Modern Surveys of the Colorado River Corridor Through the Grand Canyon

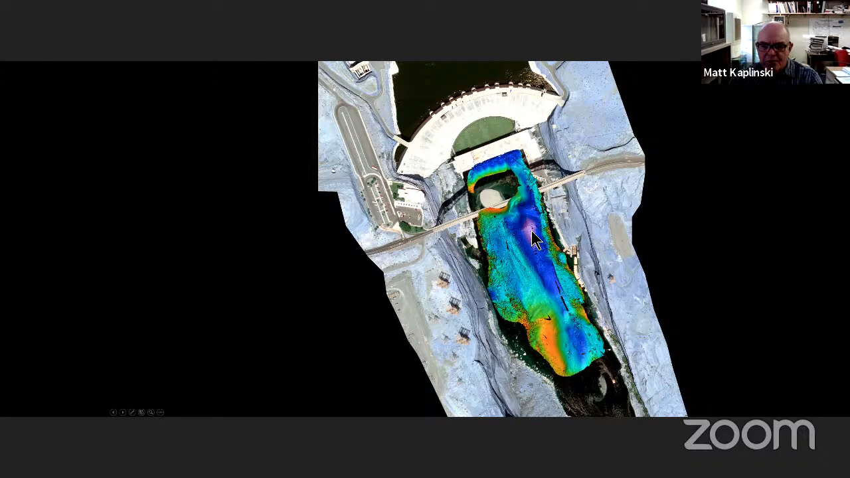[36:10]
Purple is deep blue or deeper right below the dam. Um, this is right below the, the Nava, the two Navajo bridges.
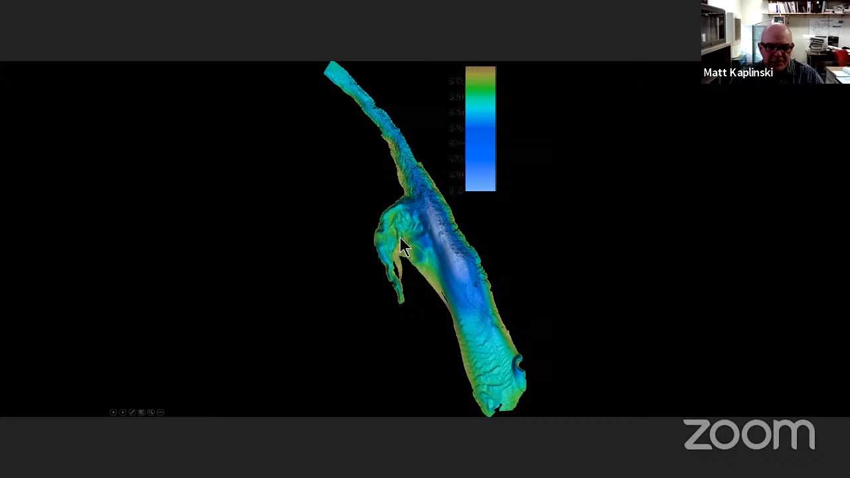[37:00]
You can see how the sediment, these dunes and the sediment within the eddy form and out in the main channel. Um, here are two surveys around 60 mile showing how the bed changes over, um, this is 2012 and this is 2013. You can see how in the same place, the, the bed of the river is moving all the time.
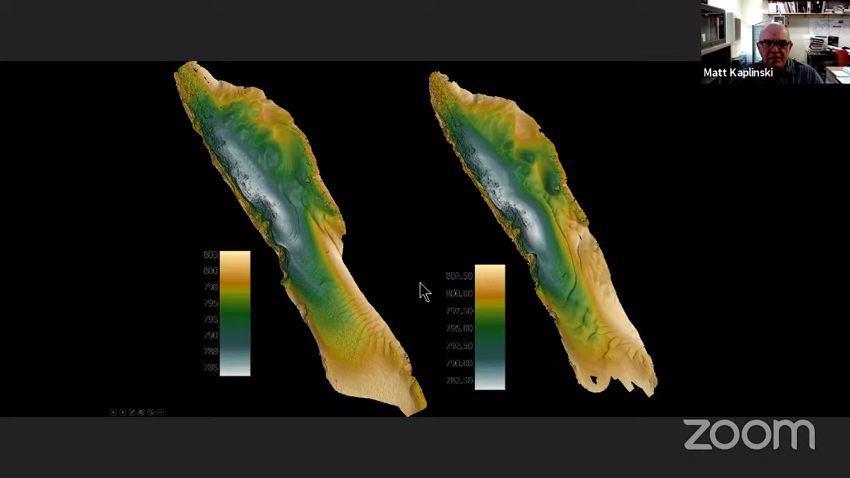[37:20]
The deepest place we've sounded so far is right above Phantom Ranch.